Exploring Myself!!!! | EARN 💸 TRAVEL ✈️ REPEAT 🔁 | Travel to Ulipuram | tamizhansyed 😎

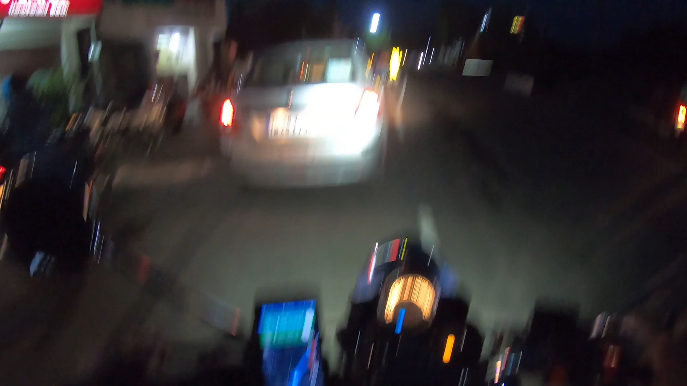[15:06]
இதுதான் இந்த மார்க்கெட் வழியாக வந்து தான் நம்ம இந்த ஹைவேஸை பிடிக்கணும் போல், வேறு வழி
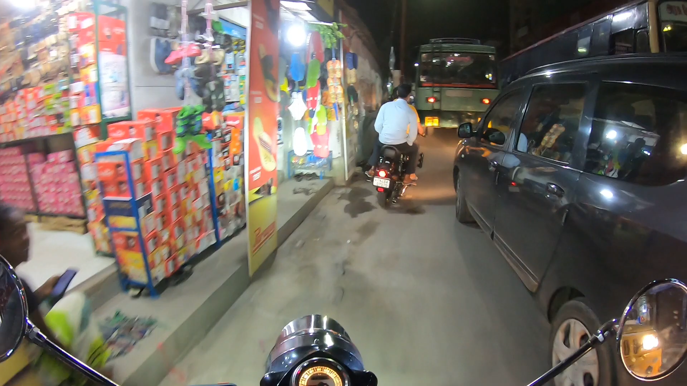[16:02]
இப்போ பார்த்தீங்கன்னா எக்ஸாக்டாக துறையூரில் இருக்கும் இந்த ஊர் பஸ் ஸ்டாண்டு ஏரியா, பஸ் ஸ்டாண்டை தாண்டி வந்துருக்கோம். ஸோ அதான் கொஞ்சம் க்ரௌடாக இருக்குது.